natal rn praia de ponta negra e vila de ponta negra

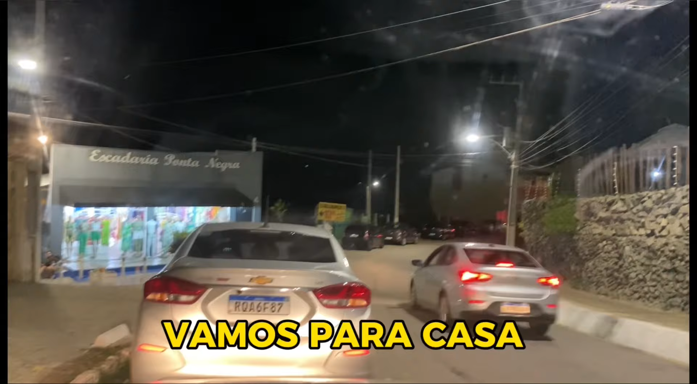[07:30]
Então, pessoal. A gente veio atrás de um churrasquinho. Não encontrou aqui na praia. Não procuro direito. Vamos embora. Vou subir aqui pela vila.
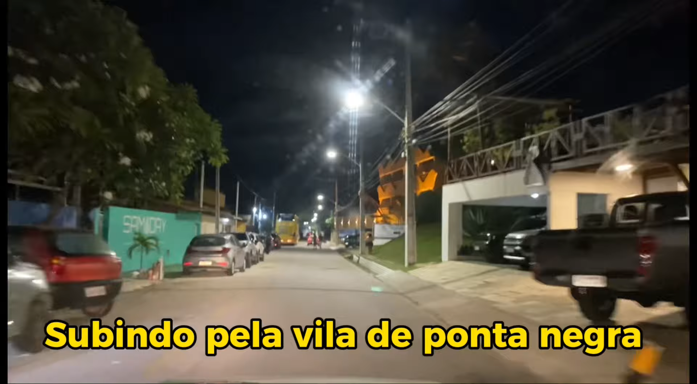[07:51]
Pegar ali as descidas e vamos pegar a descidinha ali e vamos embora. Um ônibus de turismo aqui.
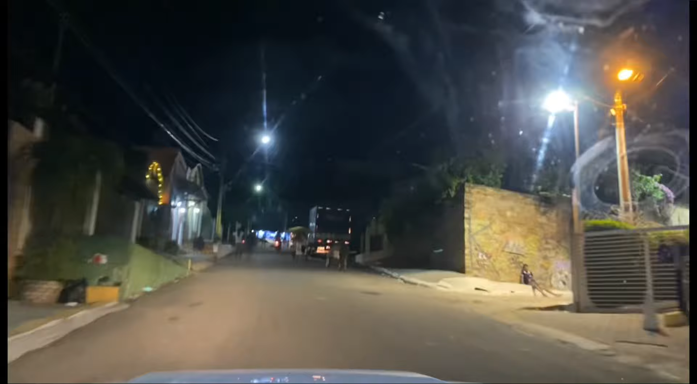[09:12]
Saindo aqui em frente à Praça do Cruzeiro.
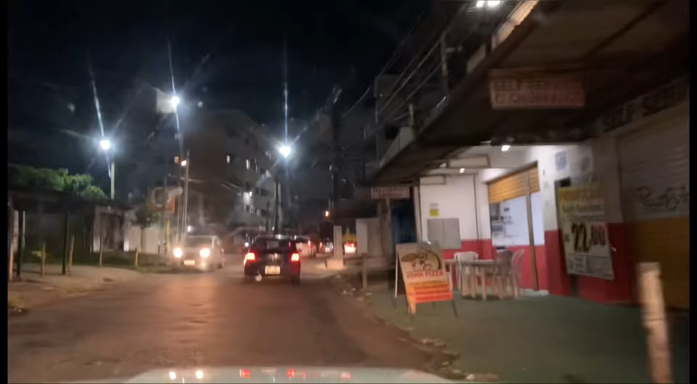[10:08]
Pra deixar lá no frigobar do hotel. Dia virada de ano, pessoal. A gente ficou mais de uma hora aqui parado. Aqui nessa parte. Um pouquinho mais pra baixo.
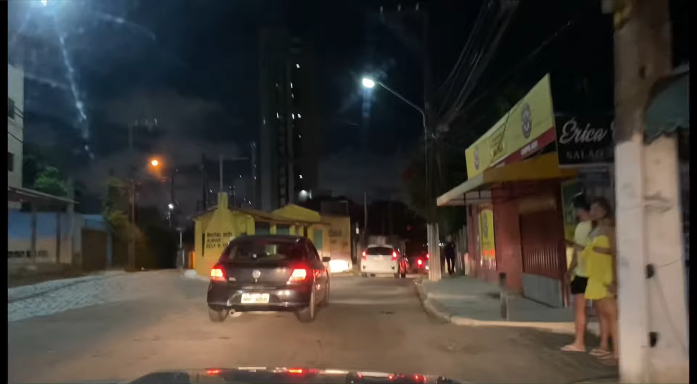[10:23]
Foi mais de uma hora aqui parado. Uma hora e alguma coisa. E não conseguia sair. E completamente parado aqui o trânsito. Não andava. Estamos descendo a vila de Ponta Negra.
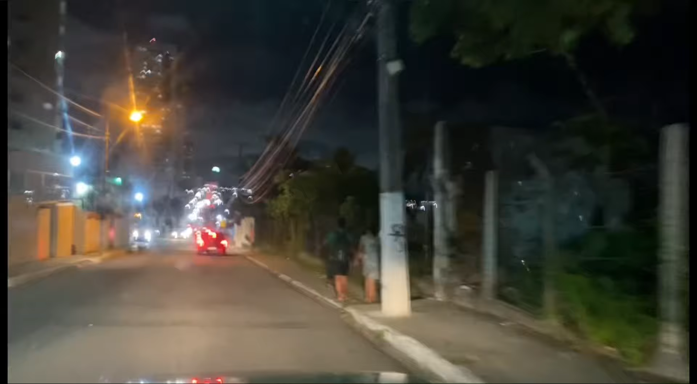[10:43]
Aqui no horário da noite. Cidade do Natal, Rio Grande do Norte. Já, já, chegando aqui perto do cemitério.
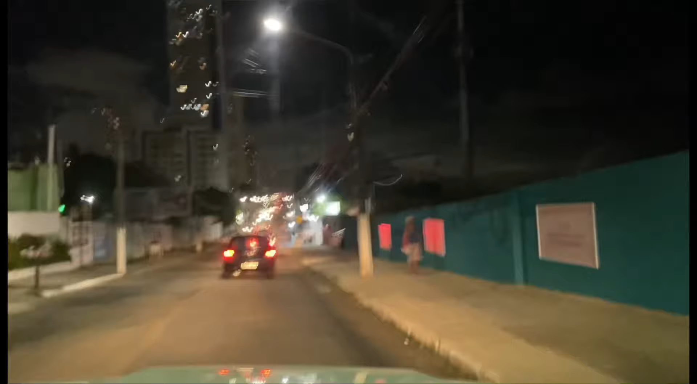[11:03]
A gente ficou aqui um pouquinho mais em cima. Ainda tinha carro que entrava nessa rua aqui à esquerda. Depois, não entrava mais carro nenhum.
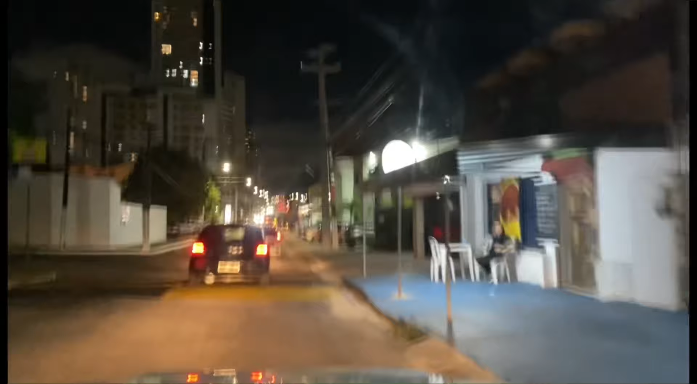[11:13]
Tinha aqui uma van que ficou pra sair aqui e pronto. Ela fechou aqui essa saída. Simplesmente ela fechou a saída. Fechou o pinzinho aqui.